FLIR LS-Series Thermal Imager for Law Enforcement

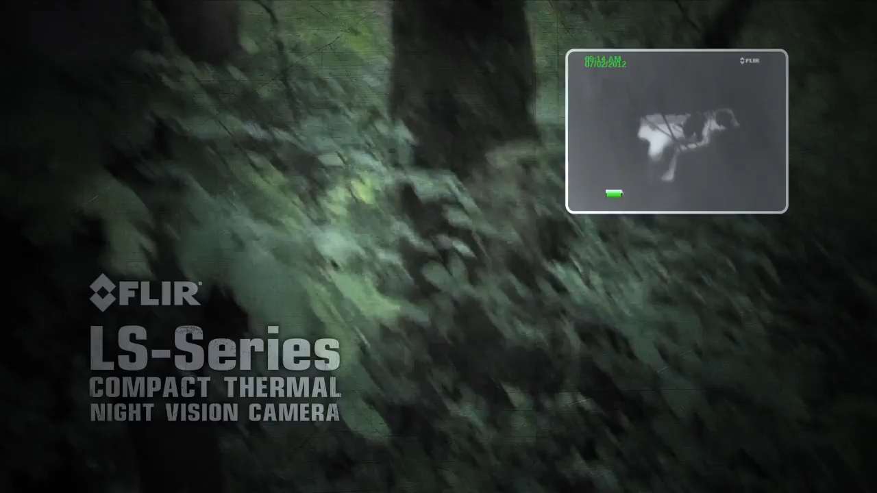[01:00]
The LS is available in two models, the LS32 and the LS64.